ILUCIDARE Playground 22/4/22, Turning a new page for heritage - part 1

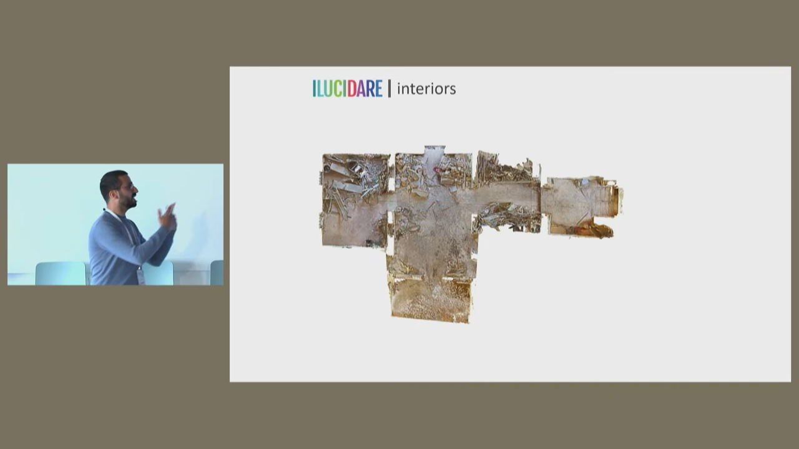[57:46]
to analyze how the buildings reacted or how the explosion reacted inside of the city.
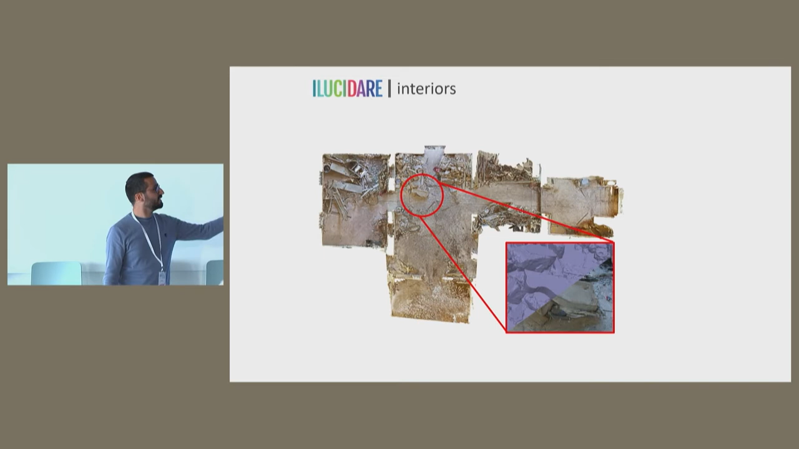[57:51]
And also provide that we have now document all the elements that as they are, they felt so we can recreate new elements in case we didn't, we weren't able to use the old ones.
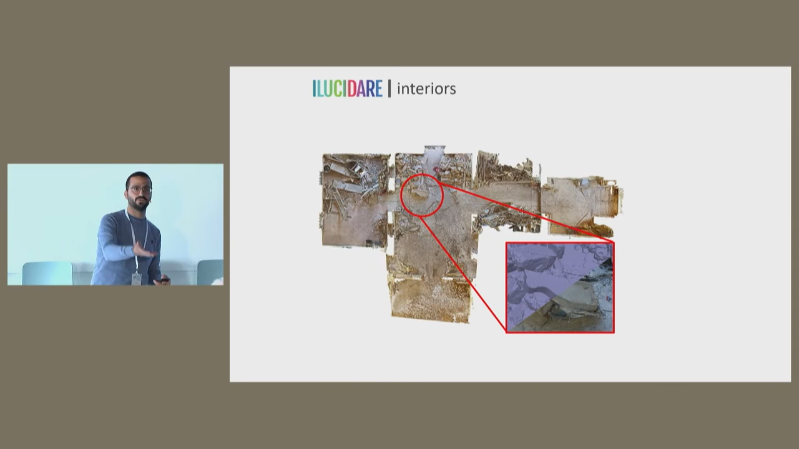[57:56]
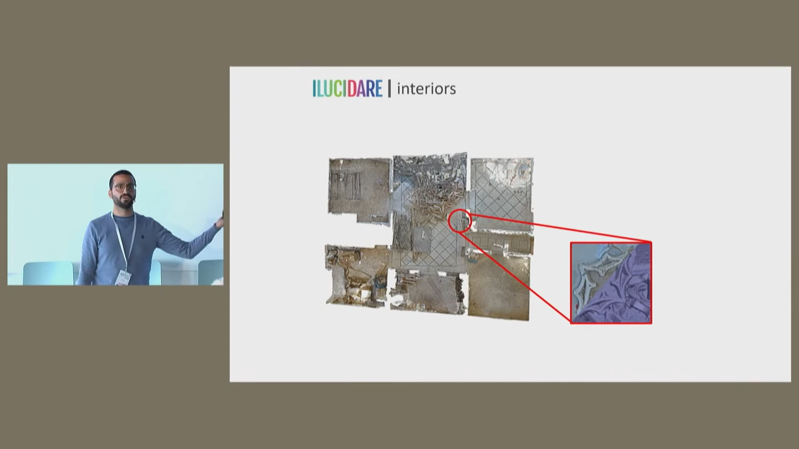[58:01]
Even the smallest wooden decorations were documented to be able to recreate them later and implement them as they were.